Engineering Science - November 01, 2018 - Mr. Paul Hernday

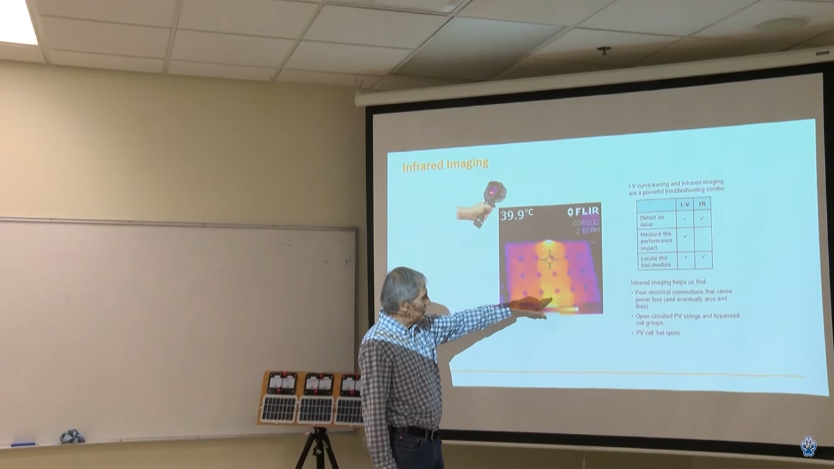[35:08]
On screen: spot 39.9°C
this central two columns has been shaded by a piece of cardboard that you can't see right here,
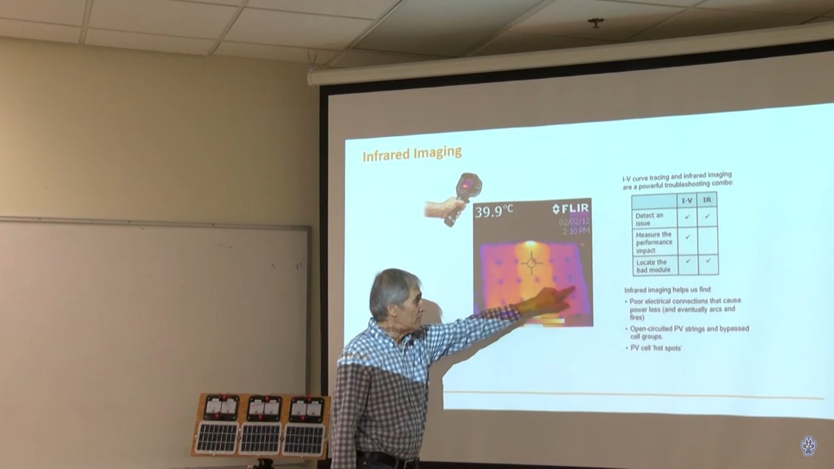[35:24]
On screen: spot 39.9°C
Because of this group now is not exporting any electricity,
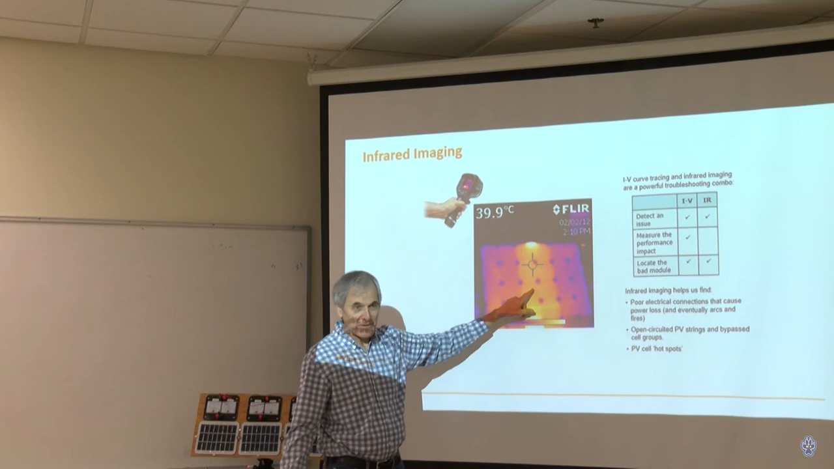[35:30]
On screen: spot 39.9°C
it's not getting that air conditioning effect of exporting power, so it's running a little bit hotter.
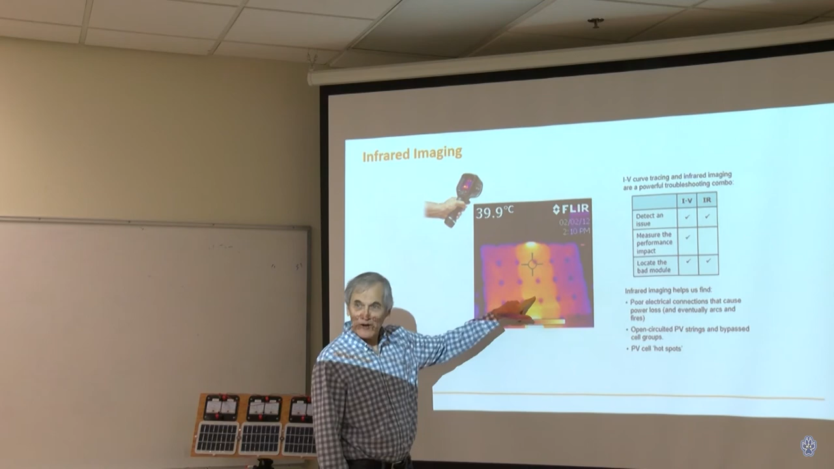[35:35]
On screen: spot 39.9°C
And that's a really powerful tool for identifying chunks of the array that are not performing well.